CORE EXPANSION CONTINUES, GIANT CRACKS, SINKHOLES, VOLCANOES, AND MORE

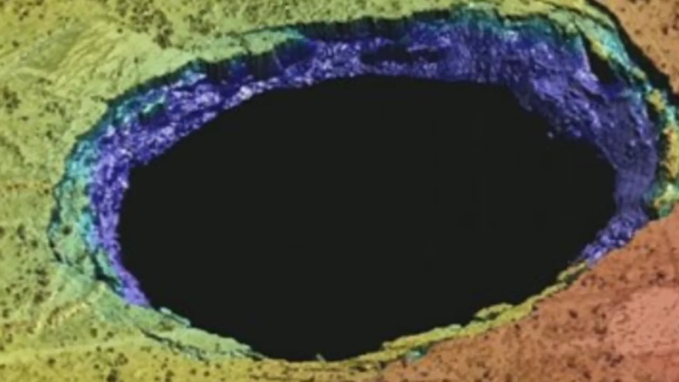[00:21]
This is in the small town of Wink. Enormous sinkholes are expanding and further sinking.